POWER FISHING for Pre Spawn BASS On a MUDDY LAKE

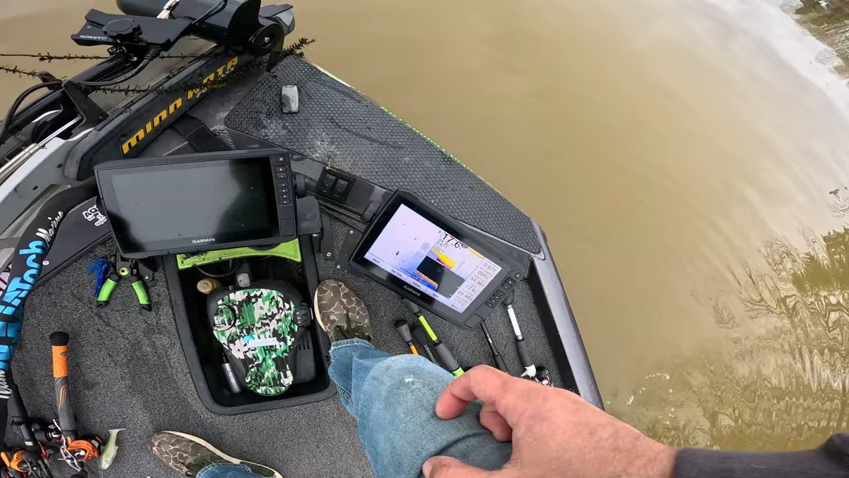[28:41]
I knew what I wanted to do. I knew how I wanted to catch them. And it was throwing me off. So one thing I figured out is a lot of times if I'm fishing and I want to fish shallow, that thing will throw me off if I leave it on.